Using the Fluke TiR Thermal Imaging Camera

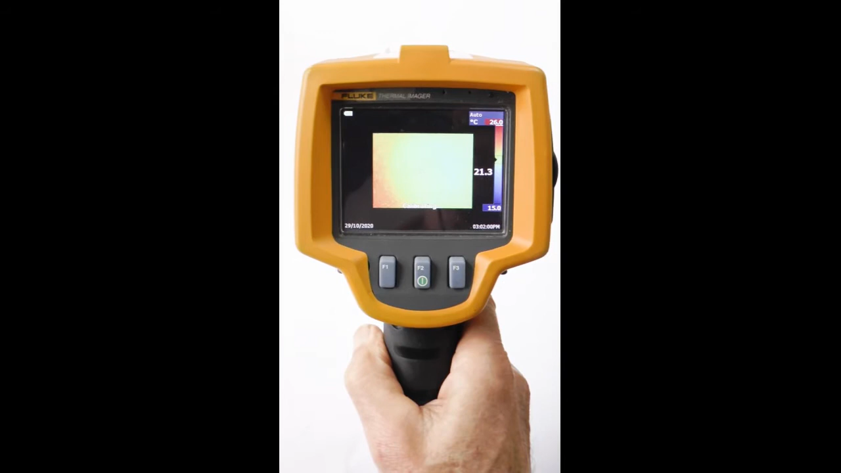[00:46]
On screen: spot 21.3°C, scale top 26.0°C, scale bottom 15.0°C
thermal image in the middle but it's just noise until you open this lens cap.
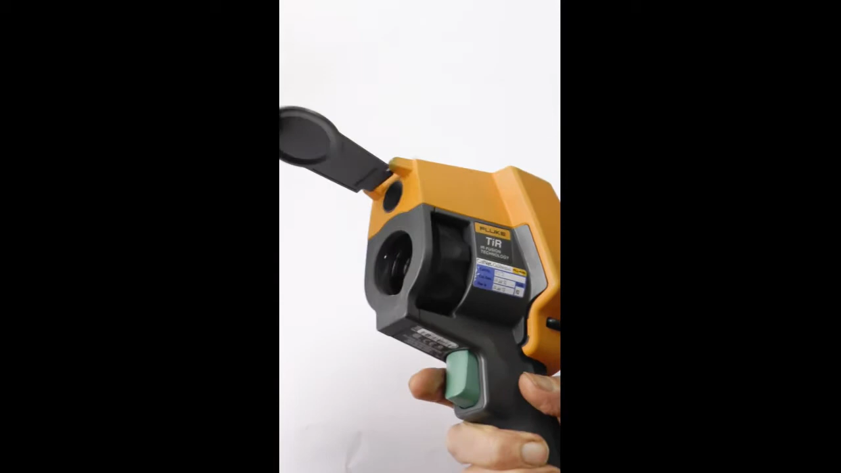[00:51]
This is the thermal imaging lens and this is the visible camera and now if I
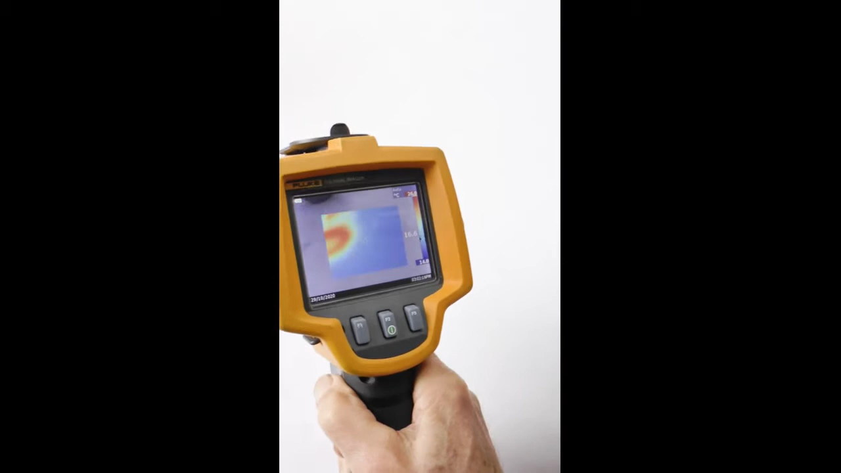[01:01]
turn it and point it over here here is my cup of tea thermal image.
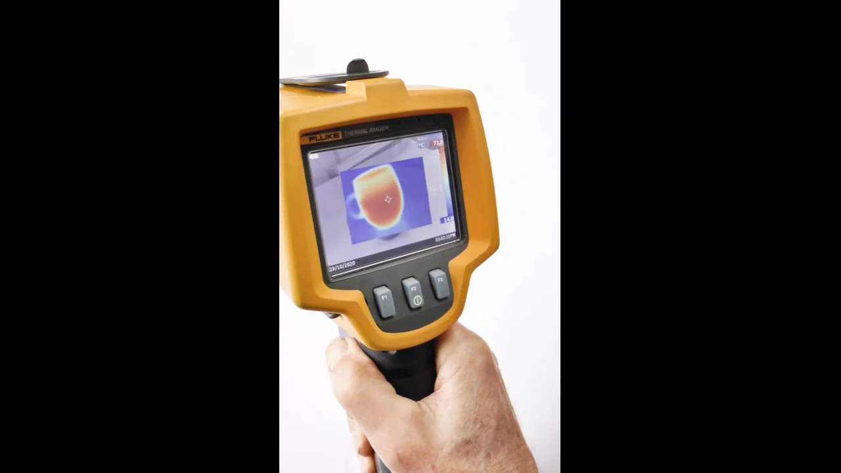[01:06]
So before we take thermal images we have to do some checks. Look in the top left of the screen and the battery indicator here is
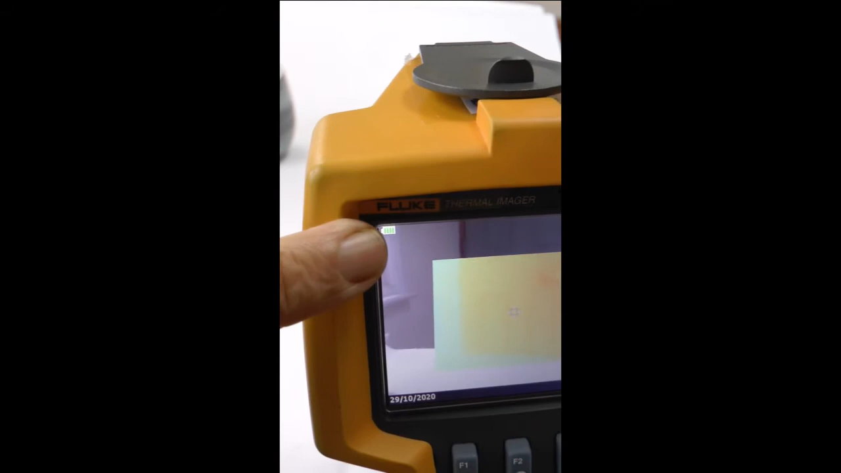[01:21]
all green I think so it's in quite well charged battery. Then look at the top right and here it's saying auto which is the best simple way to use the camera.
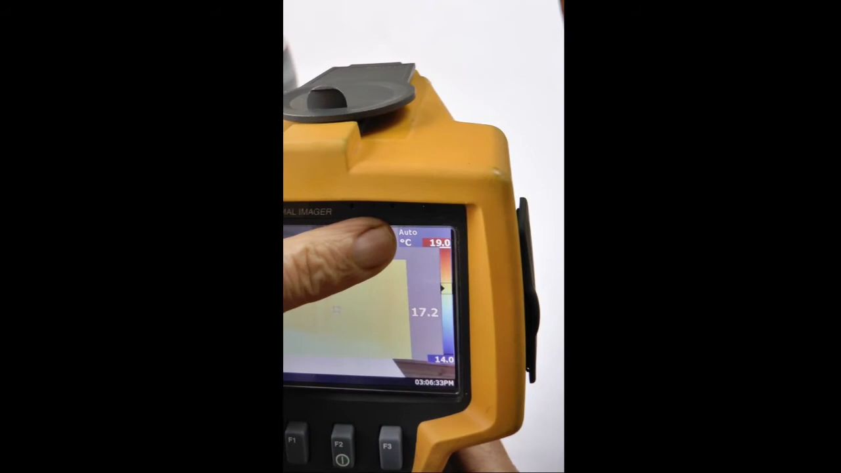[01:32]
On screen: spot 17.2°C, scale top 19.0°C, scale bottom 14.0°C
You can change to manual by holding this left hand f1 button
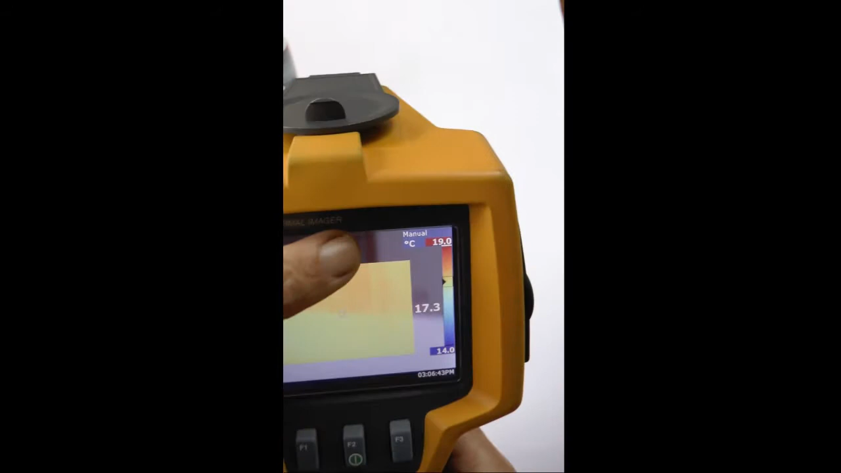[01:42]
On screen: scale top 19.0°C, scale bottom 14.0°C
and then now it says manual and you'll see when I look at my cup of tea it's all a bit different.
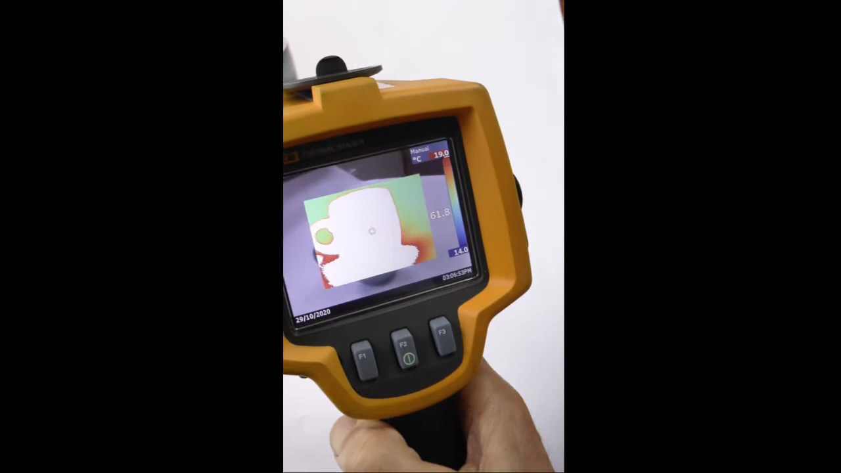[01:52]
On screen: scale top 19.0°C, scale bottom 14.0°C
Most of it is too hot to scale and if I
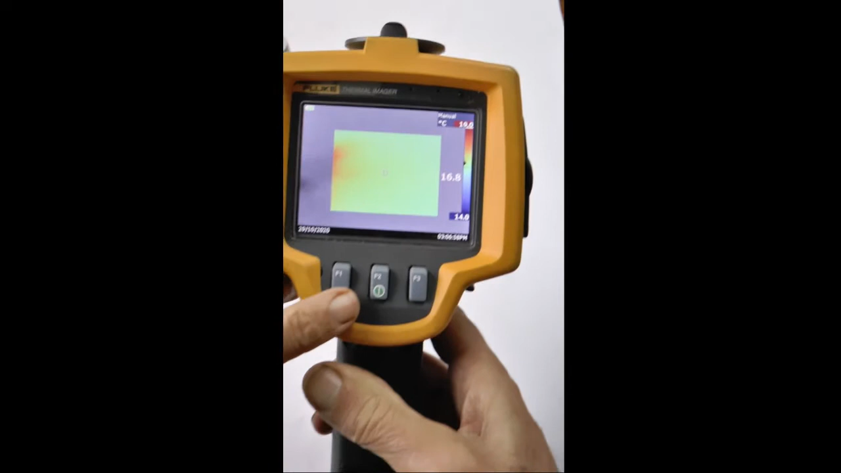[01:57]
hold f1 again I can turn it back to auto
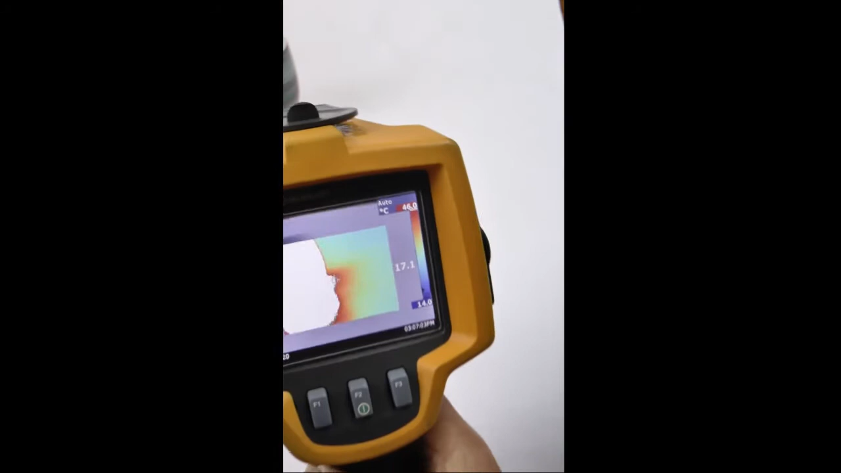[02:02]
and now we've got the normal image back again. Before we capture images we need to check that they're going to be saved in the right file format.
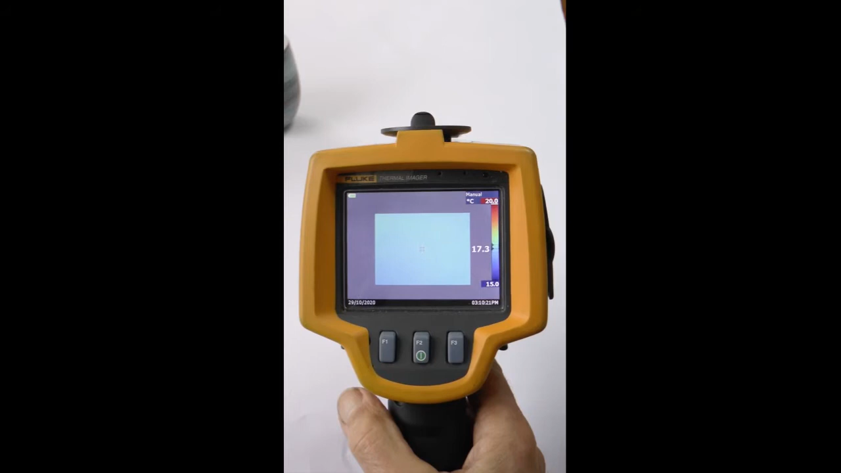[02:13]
On screen: scale top 20.0°C, scale bottom 15.0°C
We need the menus to do this. If I press f1 it brings up
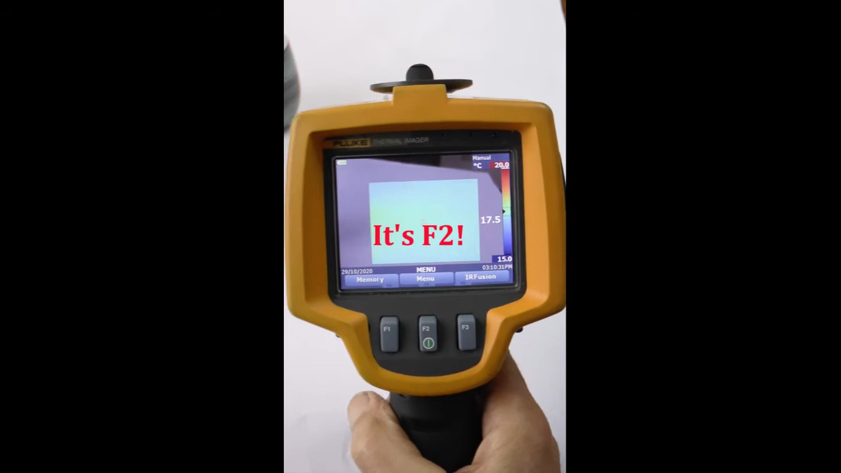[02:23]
On screen: scale top 20.0°C, scale bottom 15.0°C
these menus along the bottom of the screen and I keep pressing until it cycles through the different menus and I'm waiting to see
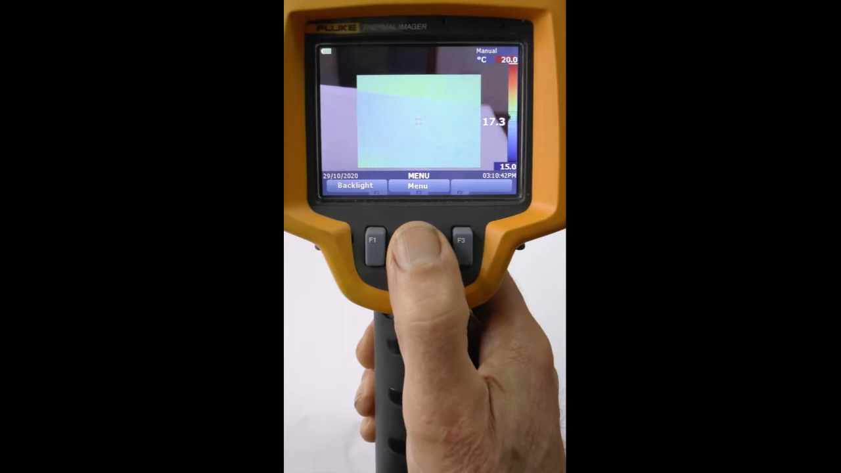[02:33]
On screen: scale top 20.0°C, scale bottom 15.0°C
an offering of file format and there it is finally on the right. So that means this right hand button
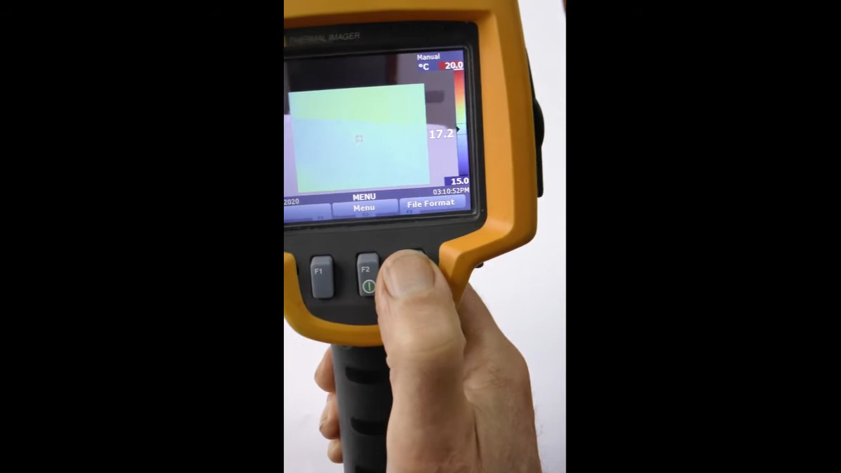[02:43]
On screen: scale top 20.0°C, scale bottom 15.0°C
we'll select the file format and we have a choice here on the left it's showing BMP standing for bitmap which is what I suggest we use and over here I could select IS2.
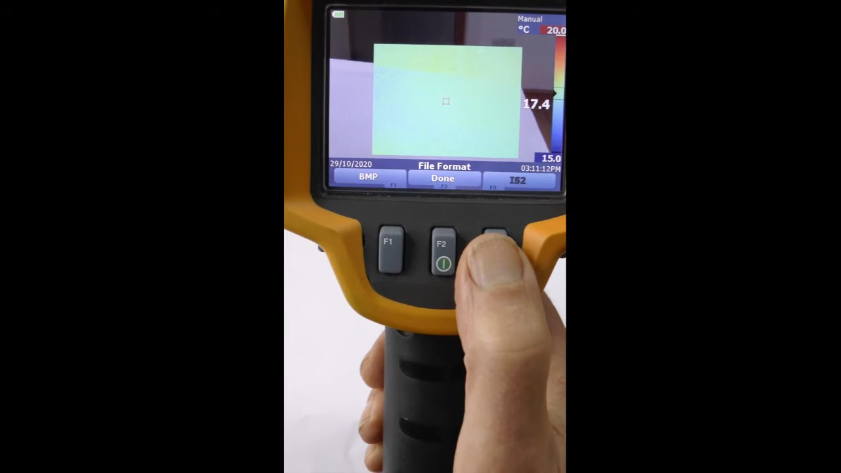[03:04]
The problem with IS2 is it's a fluke proprietary format that is only for use with the smart view software and so if you're not going to use that then you must choose BMP here. So when that's selected like
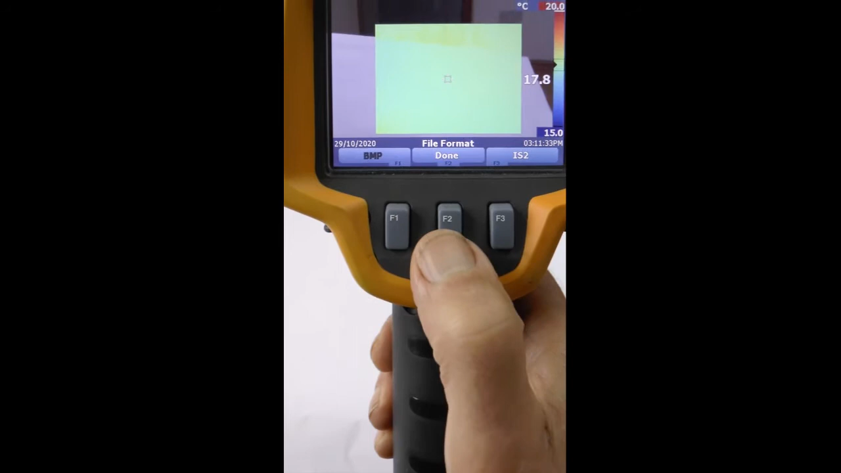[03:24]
On screen: scale top 20.0°C
that you hit done and now we know that we've got the right file format.
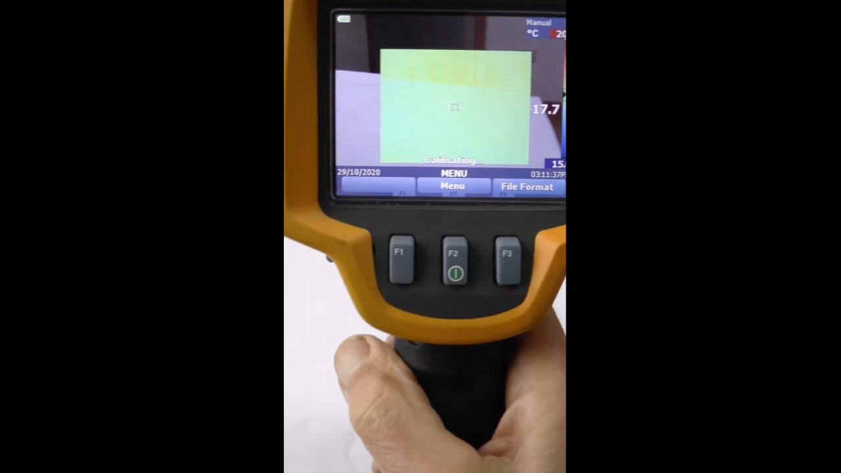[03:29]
Finally let's check that the display
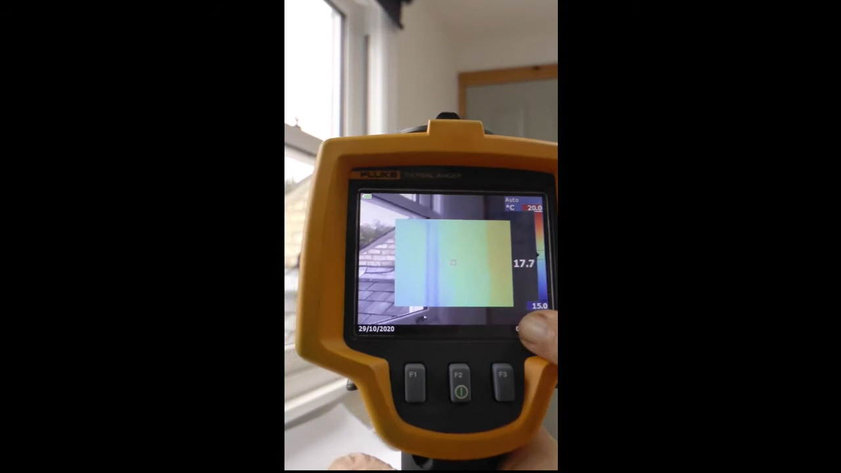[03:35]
On screen: spot 17.7°C, scale top 20.0°C, scale bottom 15.0°C
is showing a thermal image in the middle and a visible image around the outside which is what we want.